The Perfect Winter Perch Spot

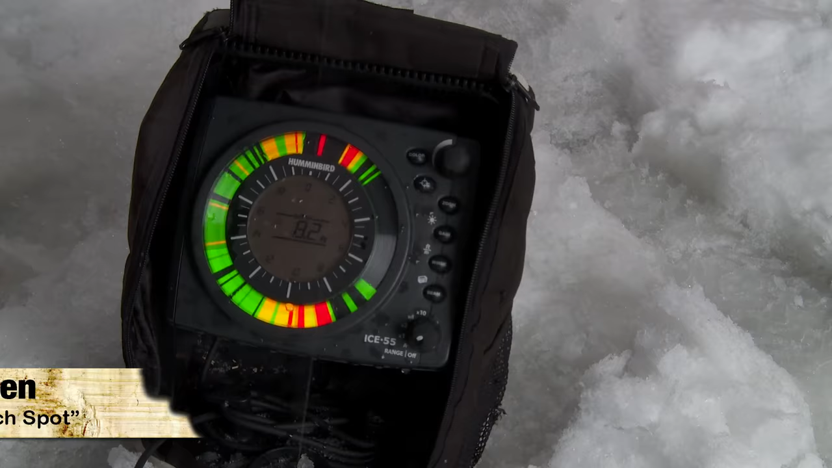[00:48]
Here's a lot of fish right here. It's so neat when you've got fish just coming up and down. Oh, there he is.
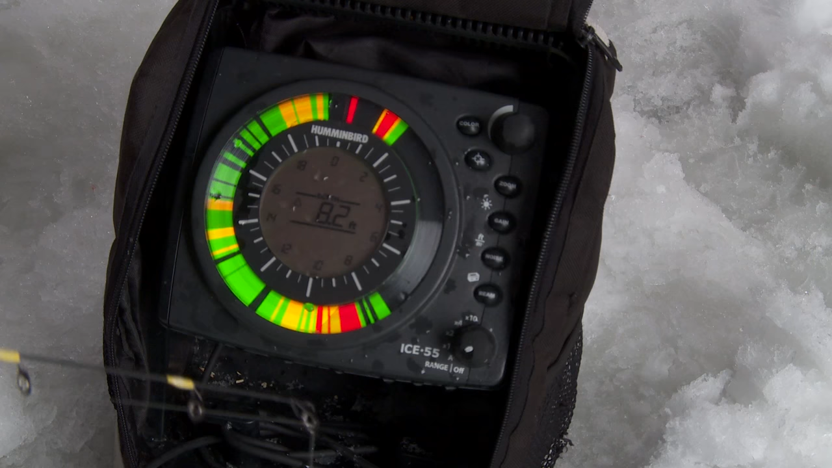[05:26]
There he is. Got him. He just come up and grabbed it.